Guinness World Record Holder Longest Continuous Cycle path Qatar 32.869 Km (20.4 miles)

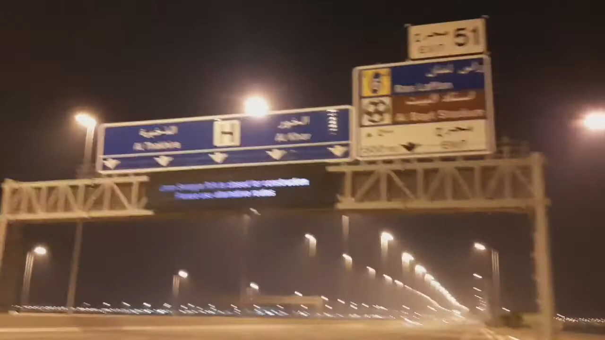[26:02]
Alkhor, Raslapan. So mga kaluds, ayan na yung Makdo.
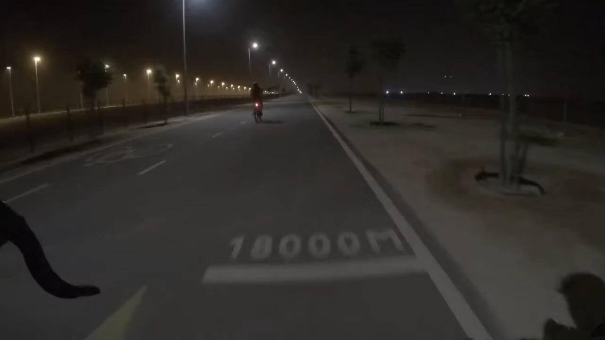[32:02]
Meters na mga kaluds, konti na lang.